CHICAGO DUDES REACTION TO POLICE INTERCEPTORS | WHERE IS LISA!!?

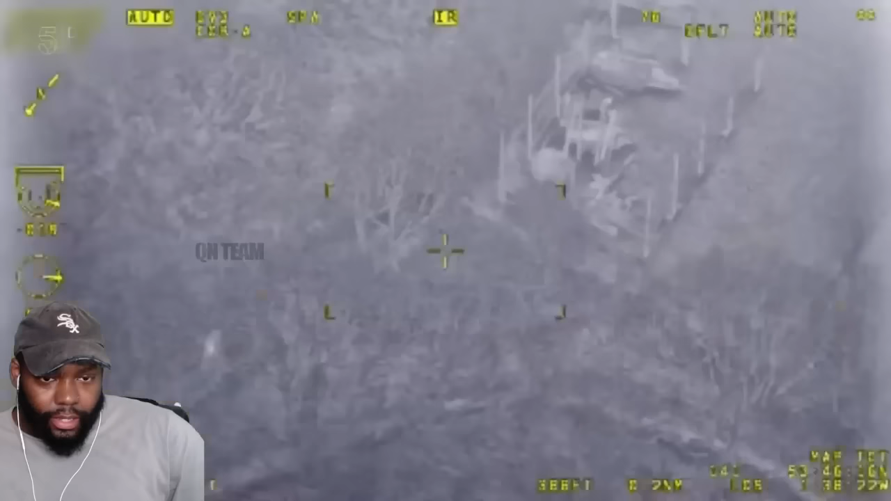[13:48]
We're Tong Lane now. One suspect is deep in the woods.
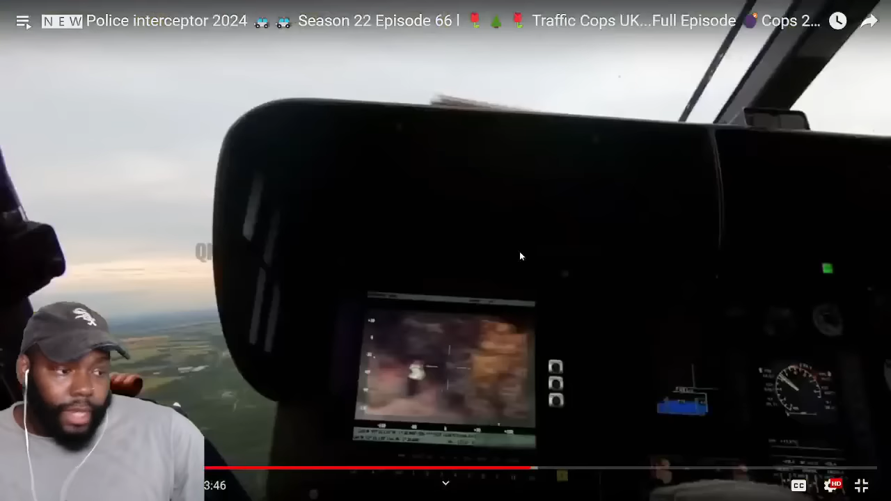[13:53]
I ain't gonna lie, they gave the police all they could give them, though. Can't hide from the thermal imaging camera. Impost 2, I've got an officer on a dirt track on foot. Go straight ahead and take your right fork.
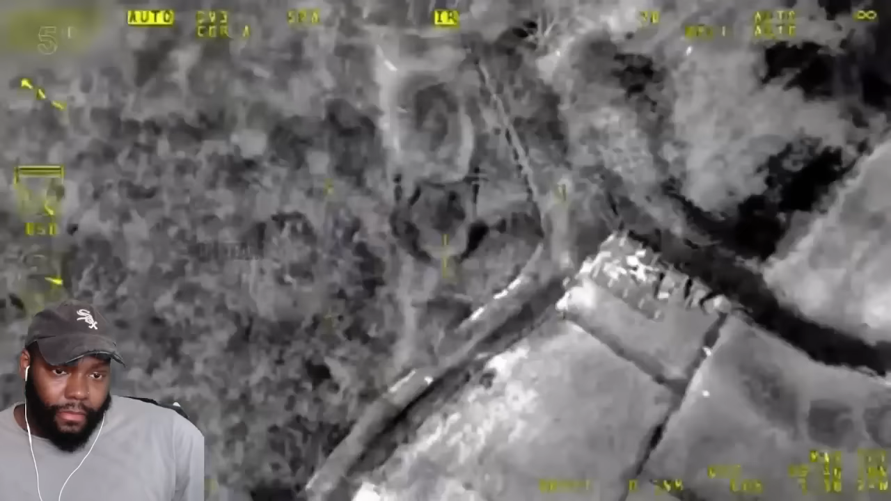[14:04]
They'll be ahead of you. Yep, got you.
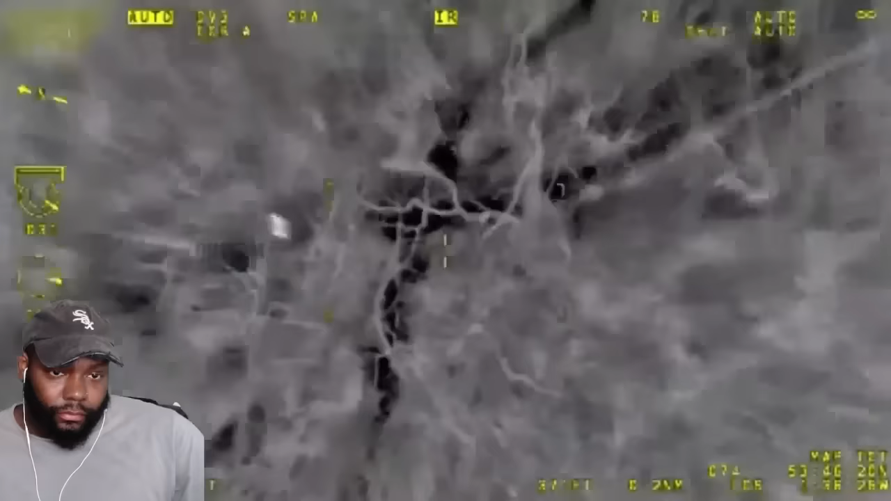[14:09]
He's got an interceptor on his tail. Officer in the yellow top corner of the field, so you can get through the corner and go straight ahead along that farm track.
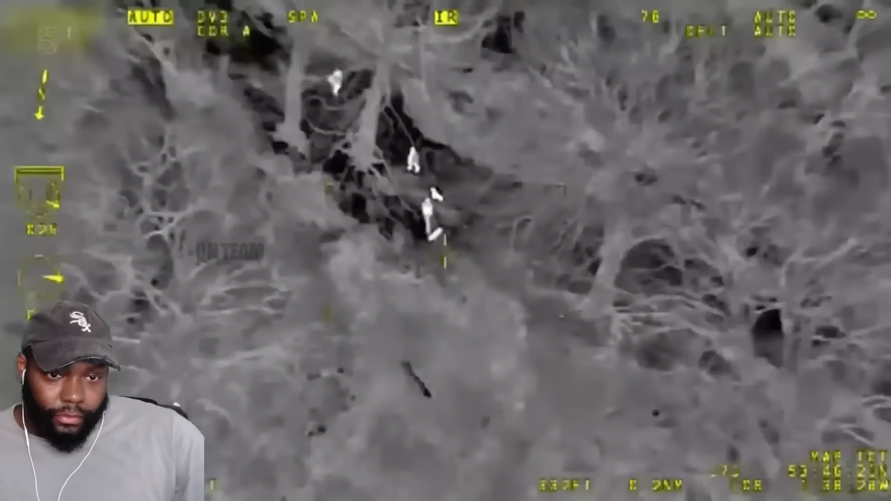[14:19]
He's also running out of puff and heading straight for units at Tong Lane.
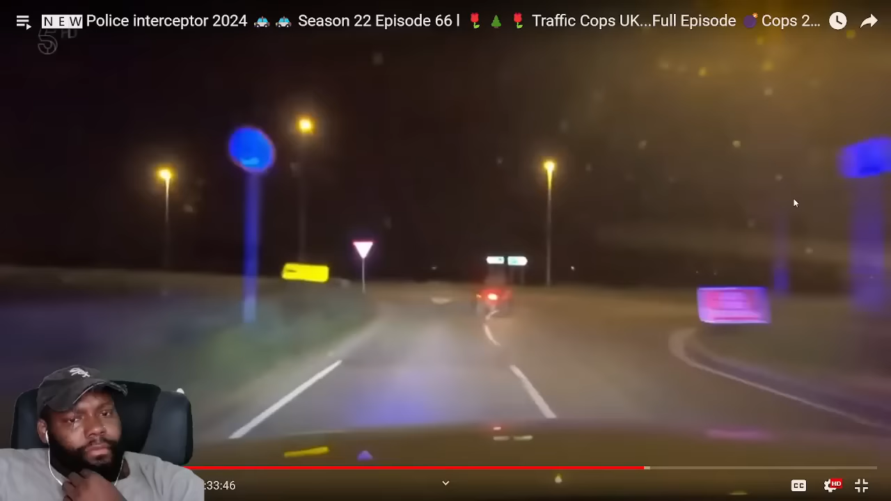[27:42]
When it comes to intimidating sights on the roads, few things beat a masked man on a quad bike. He's taken a right, and he's off-road.